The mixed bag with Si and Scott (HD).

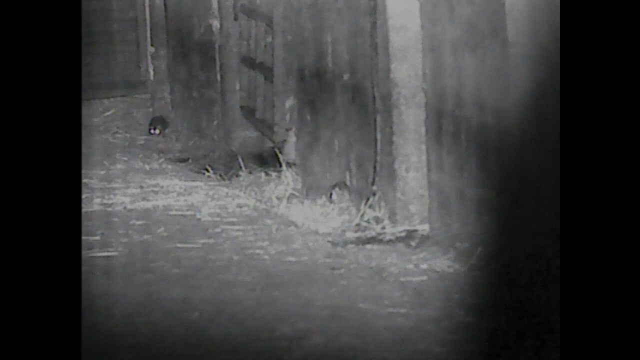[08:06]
So where we are then at the start of the night, you can see there's a rat working his way towards us, then one comes out from the right.
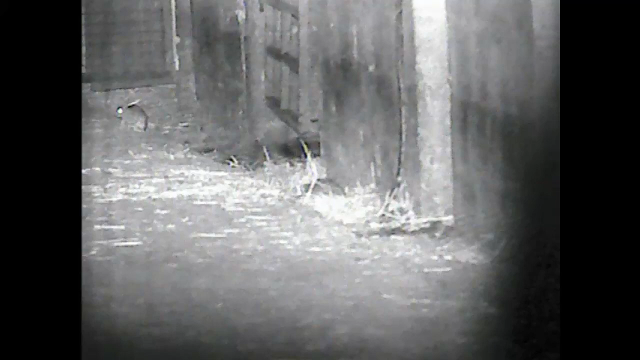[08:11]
It's the one that's coming out from the right on top of the concrete now, what Scott targets first with the ultra,
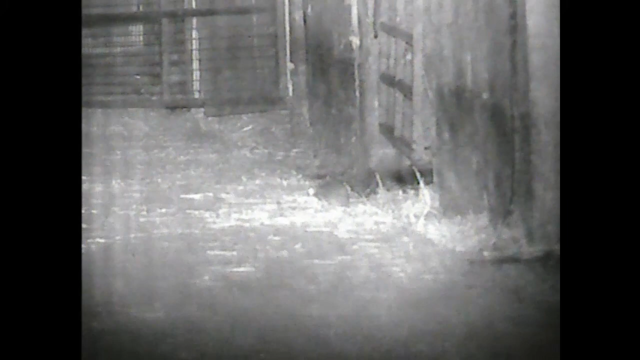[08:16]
and you can see he takes it with a clean headshot. Nice shot, Scott.
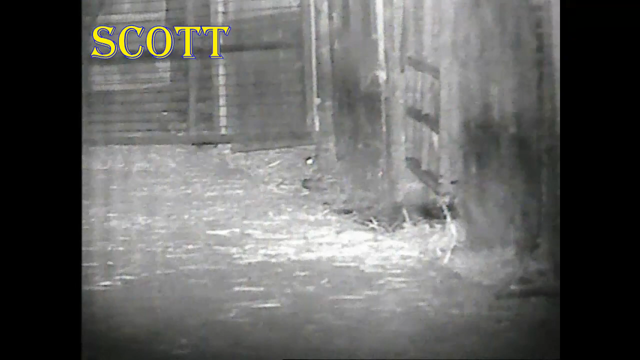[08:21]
Second one's a quick one, you can see he rolls over.
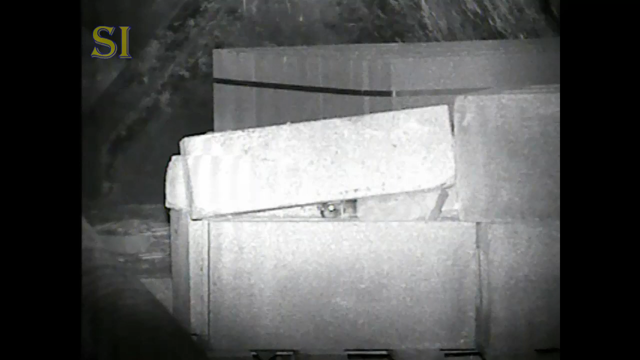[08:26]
This is me now, and you can see the rat's poking his head out from between the breeze blocks, so I take it kneeling, using Scott's ultra, and he rolls over.
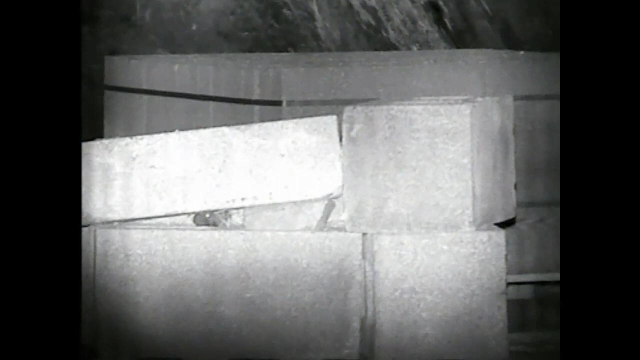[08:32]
This is down the valley of death.
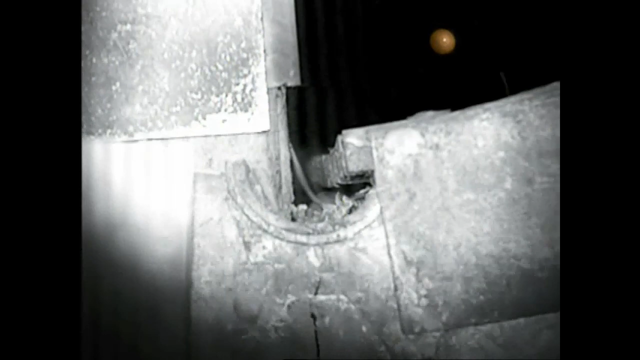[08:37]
You can see there's a rat in there already, and I shoot him and he kicks around with nerves.
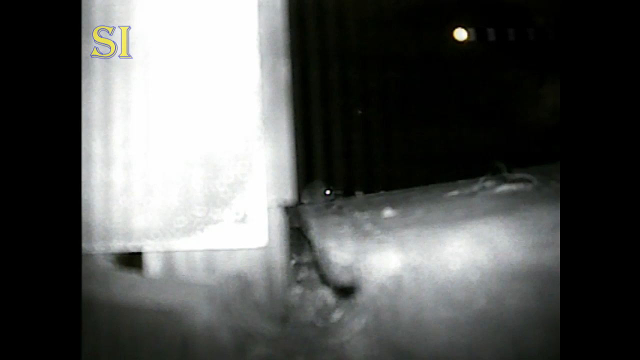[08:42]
And this one's about 30 yards on top of the valley of death. Nice shot to the head, and he's over and kicks around as well with nerves, which is normal. So this is Scott's first time rabbiting ever with an air rifle,
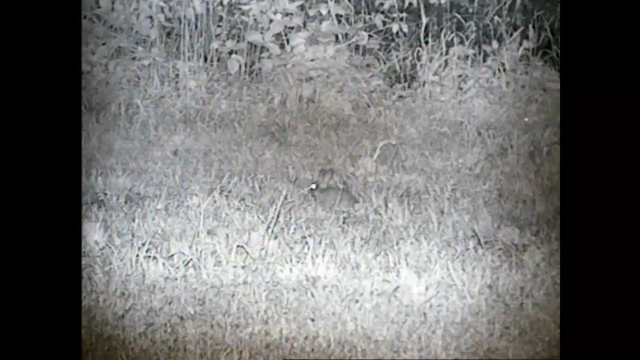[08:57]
and you can see his first shot is absolutely a pearler, straight in the side of the brain, and the rabbit's over.
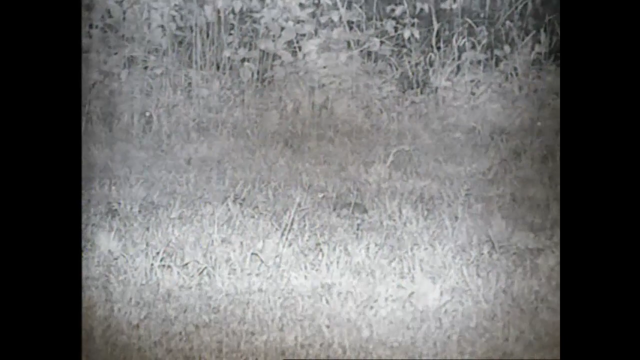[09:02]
This is Scott again. You can see the rabbit in the middle of the picture now.
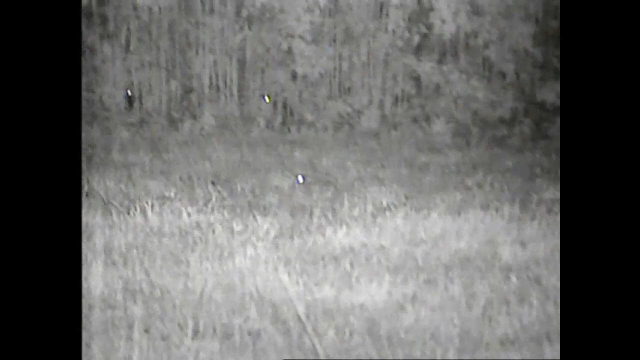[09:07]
He's trying to squat down, and I tell him just to put the dot on the pulser just to the right hand side of its eye.
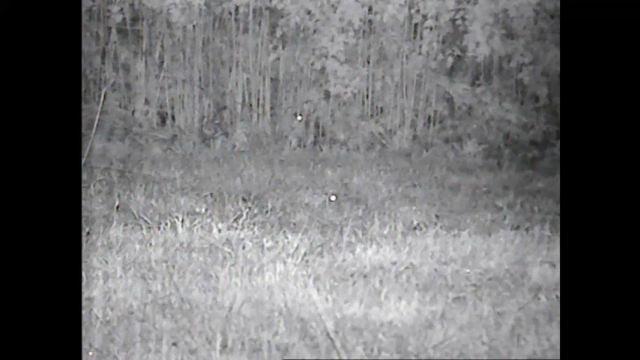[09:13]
And you can see a beautiful shot.
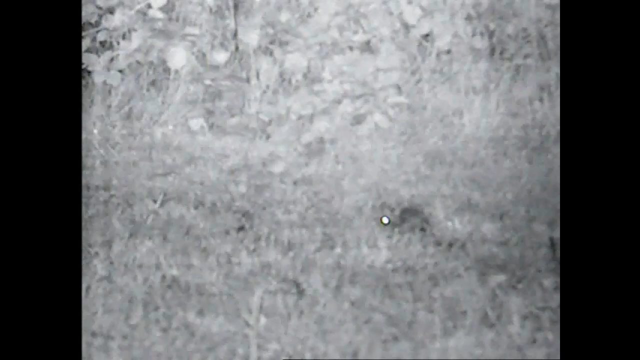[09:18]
This is his hat-trick, so this is the third one in a row.
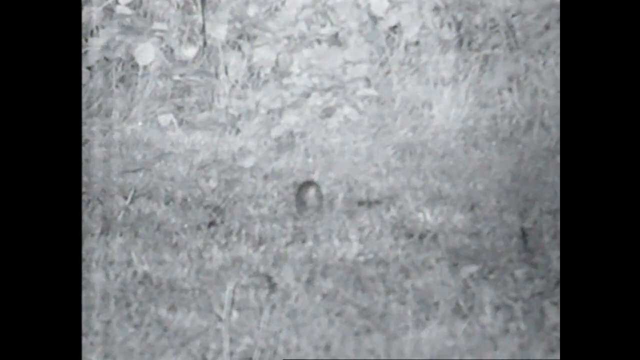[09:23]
You can see he's resting on a fence post here on top of a beanbag, and he's tracking this rabbit bouncing away from him.
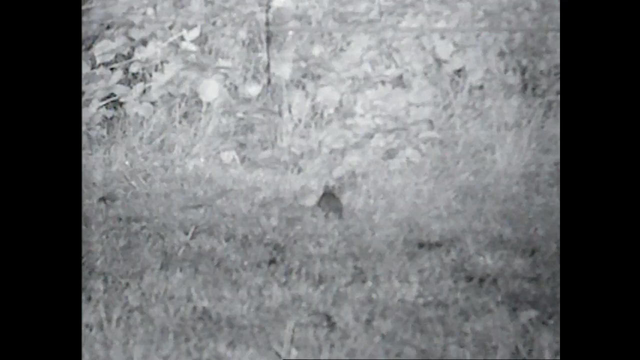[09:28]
Nice shot at the back of the head. Well, I've got Scott here.
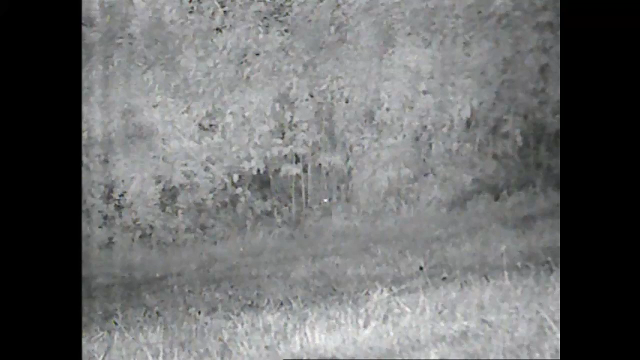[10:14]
You see there's a rabbit's eye there, around about 35-40 metres away. I take a nice shot and hit the rabbit, and he was down and out.
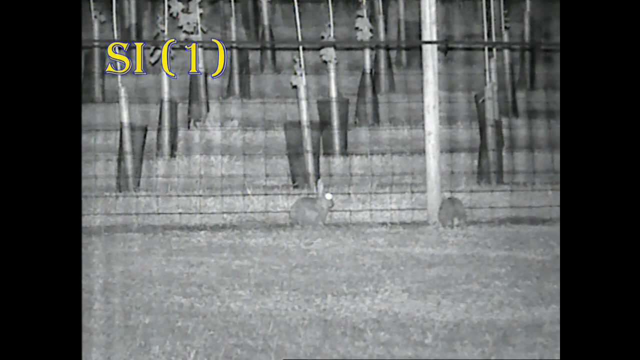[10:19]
Here's at the plantation, and this is where I get quite a few on the trot. You see there's two nice rabbits there.
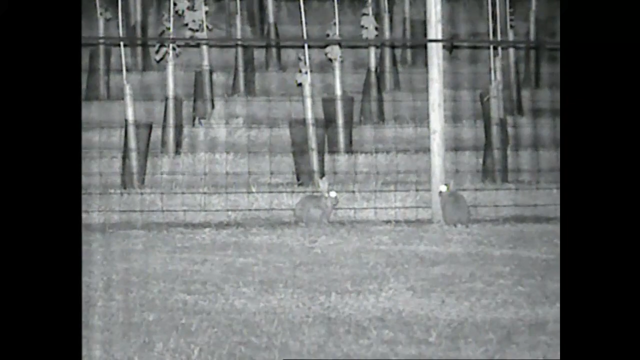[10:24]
First shot bowls him over, a few kicks. Number two, the one to the left now, take the shot, bowl him over, and then the third one,
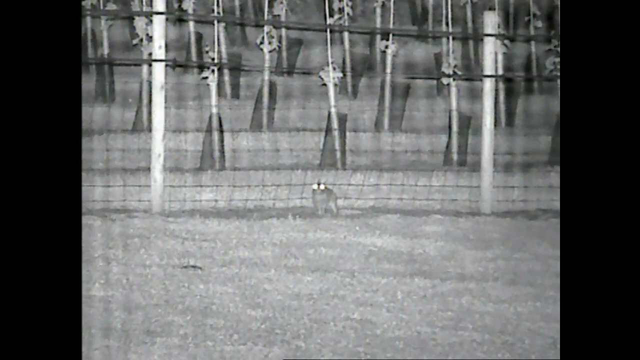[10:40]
that was his mate who would run off earlier on, and he comes sideways on, which is a bad mistake. take the shot and roll him over nicely.
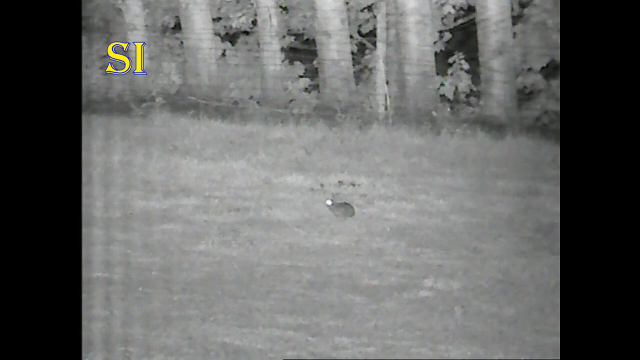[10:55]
This is a long range shot, this is. This one's probably near on 50 metres.
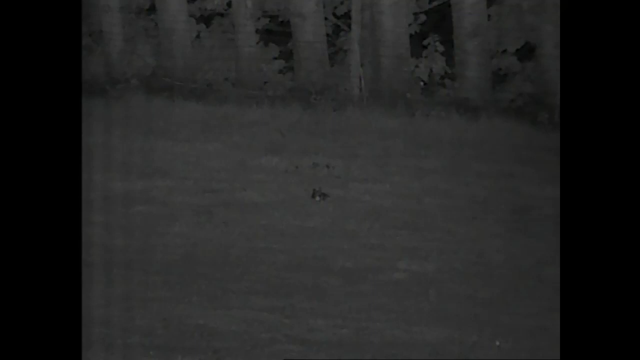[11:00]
You can see, bowls him over. Now I'm going to do a bit of a slow motion for you.
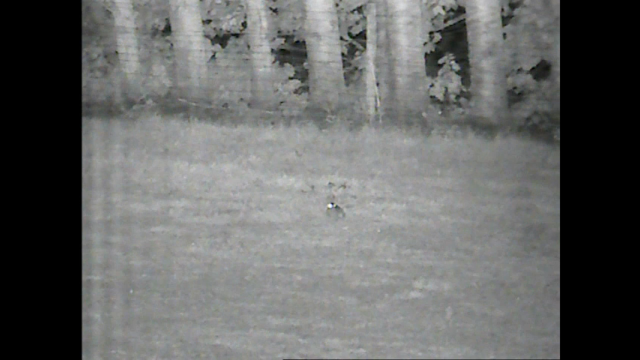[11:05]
So he's there, you see the pellet dot going right above it and coming down and hitting him straight on the forehead.
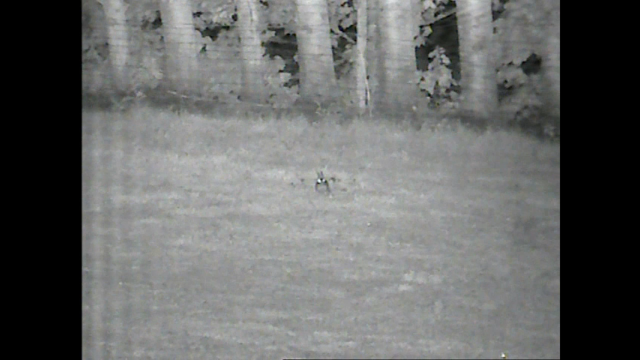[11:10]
Straight up and down.
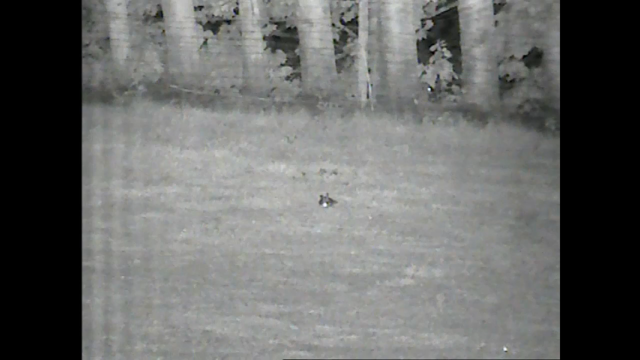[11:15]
And all I was using was halfway up the ears to get that shot. This, I believe, might have been one of the other rabbits, what I did earlier on, because you can see it looks like a bit of blood, and it looks like it might have rolled over then got back up. So I believe that was the second shot which dispatched him correctly and humanely.
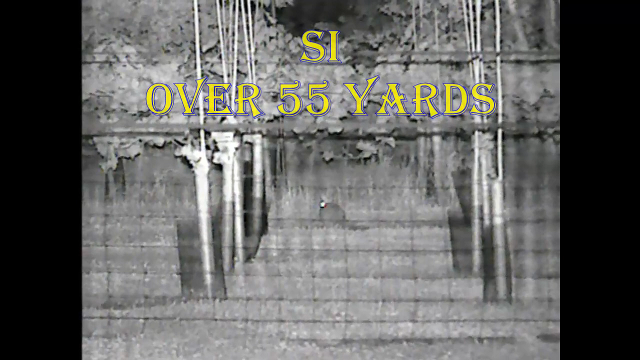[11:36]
This is a long range shot. I estimated this at 55 yards, but it's actually, thinking about it, probably a lot further.